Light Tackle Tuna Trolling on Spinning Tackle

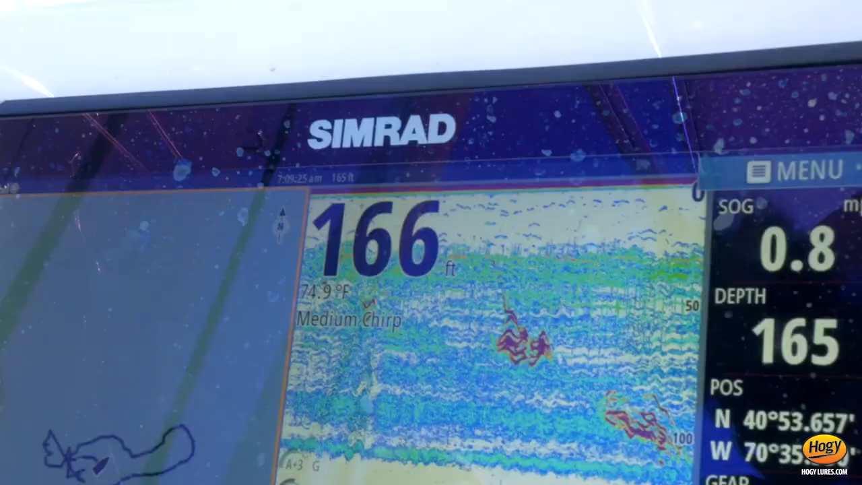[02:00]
On screen: water 74.9°F
Dude, that fish finder is lit up. We're going to get nailed.